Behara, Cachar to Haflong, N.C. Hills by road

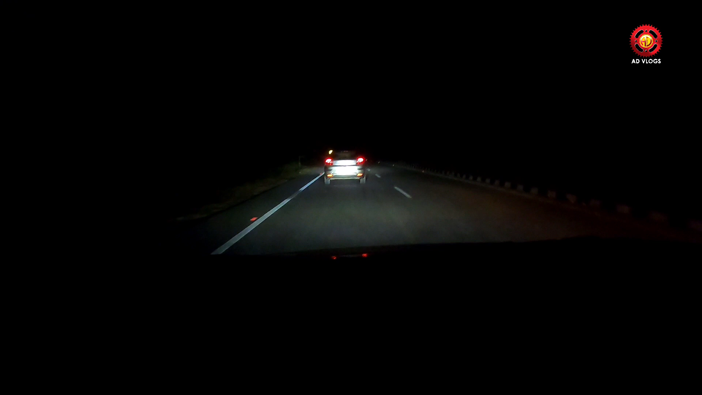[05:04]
और यहां पर हमें थोड़ा अच्छा रोड मिला जगा का नाम तो मालूम नहीं है और यहां पर हमें मतलब पीछ का स्थाड़क देखने को मिल रहा है और हम लोग कीच के जा रहे हमरे आगे महिंद्रा पिकप ट्रक है वो कुछ-कुछ टाइम में आगे जाता है कुछ-कु� उसने आचानक ब्रेक लगा दिया एक जगा पर
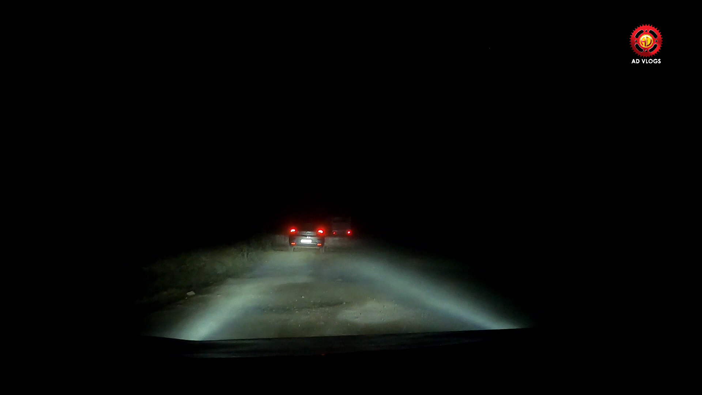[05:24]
और फिर मतलब रोड पर खड़े होके वो किसी से बाते कर रहा है उसका कोई जान पेचन का होगा तो मतलब एक दम भी सेंसेबल आदमी नहीं था यह और यहां पर हमें दूसरा चेकिंग मिलता है जो पुलिस ओफिशेल्स थे अप लोग जा